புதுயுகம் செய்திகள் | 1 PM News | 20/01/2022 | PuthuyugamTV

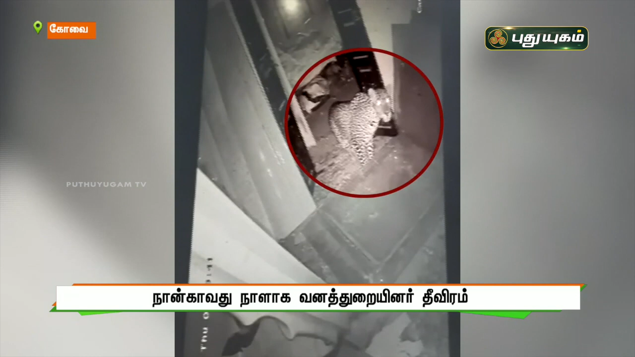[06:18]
இந்நிலையில் இன்று அதிகாலை நேரத்தில் சிறுத்தை நடமாடும் சிசிடிவி காட்சிகளை வெளியிட்டு உள்ளனர்.